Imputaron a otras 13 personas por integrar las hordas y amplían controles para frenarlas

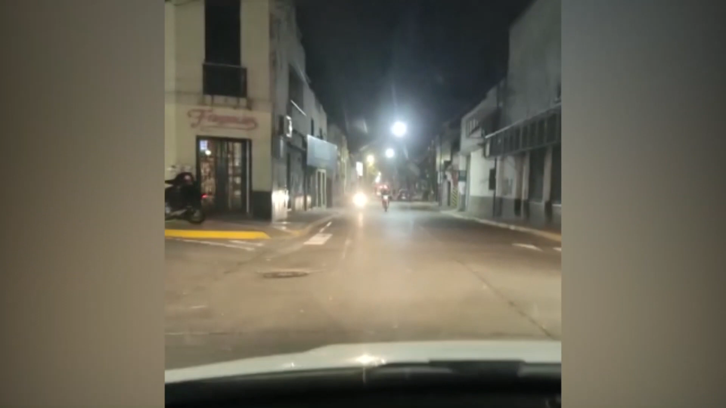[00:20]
que andan en moto, están circulando por calle Lavalle, al advertir de un control de motos, lo evaden circulando en contramano.